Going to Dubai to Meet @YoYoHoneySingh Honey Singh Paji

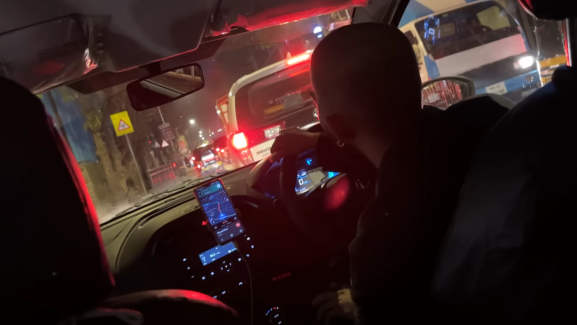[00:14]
भाई रात के 12 बजे ट्रैफिक देखो भाई मुंबई में, 10 मिनट का रास्ता है और अपन आधा घंटा।